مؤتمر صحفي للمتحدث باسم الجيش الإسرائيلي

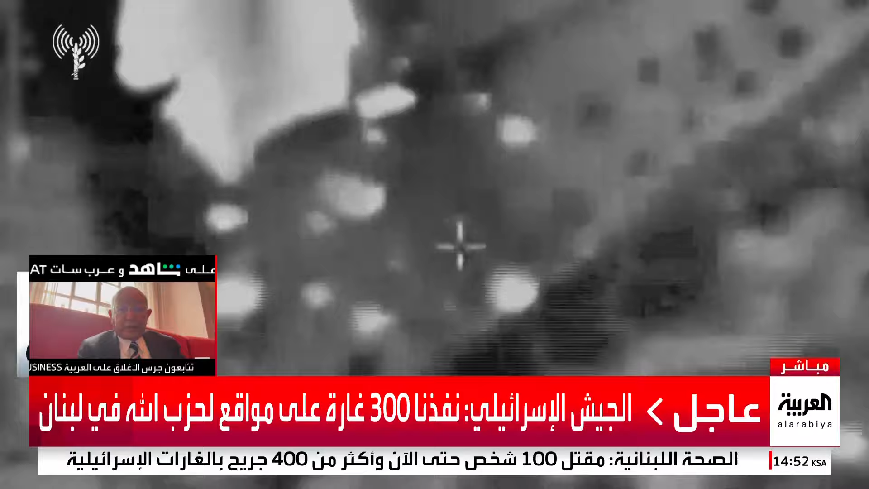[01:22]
وهنا على الشاشة ترون نموذج واحد من الهجمات الأخيرة قصف مبنى في قرية جابل البطن
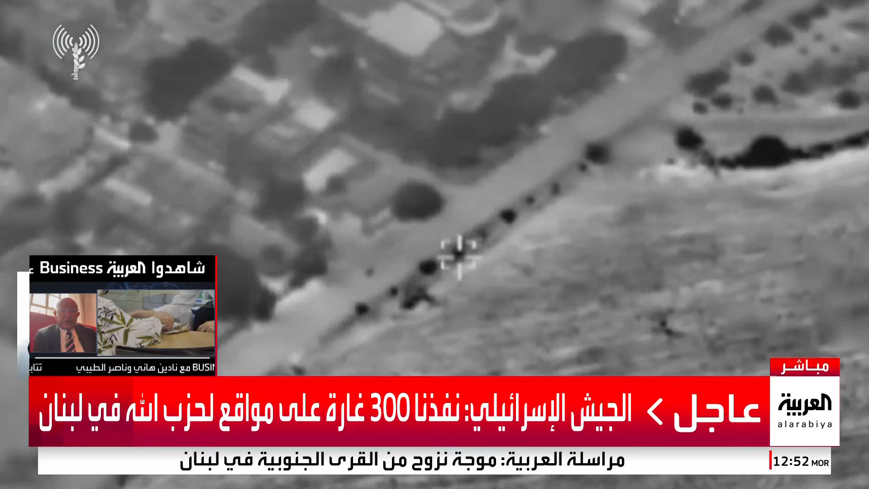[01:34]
والانفجارات الثانوية هي ناتجة عن انفجار الأدوات الكتالية التي كانت مخزنة